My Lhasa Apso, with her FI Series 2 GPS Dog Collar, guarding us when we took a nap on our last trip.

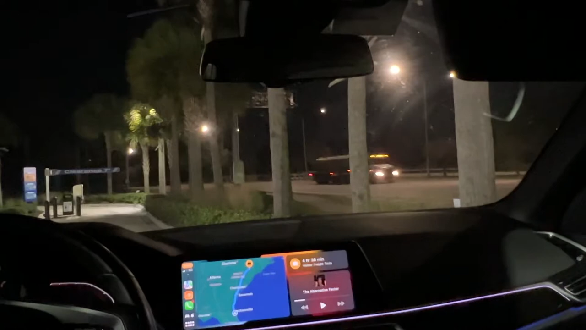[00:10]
and i'm just wiped out and so i pulled into this gas station and um they said yeah just go ahead and take a nap out there sleep as long as you want to so i pulled up out here you know just toward the end here in the light well look who won't take a nap